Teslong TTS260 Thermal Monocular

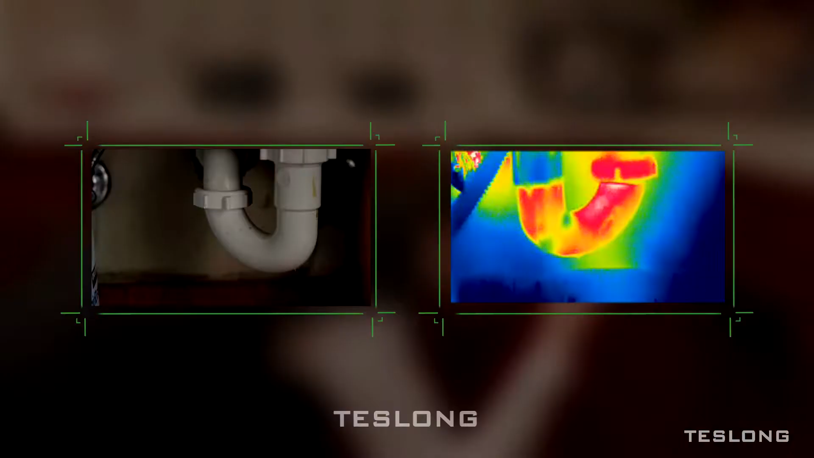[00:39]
water leaks pipe blockages or gaps in insulation that can cost you thousands if undetected
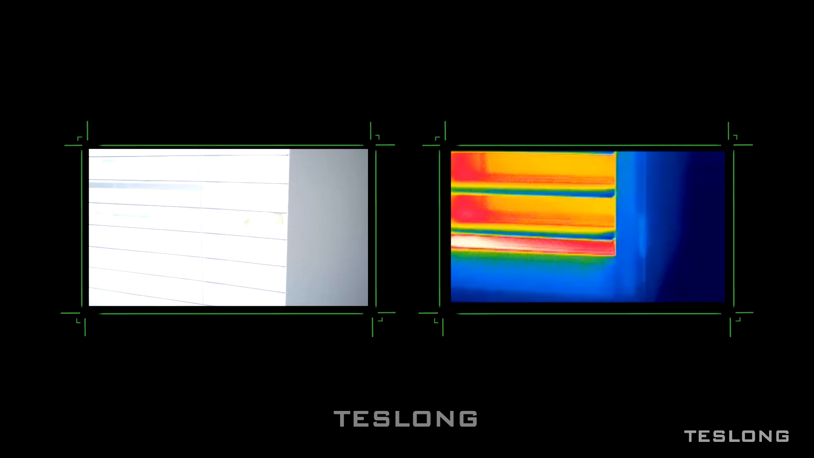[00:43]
and it's perfect for finding people on the water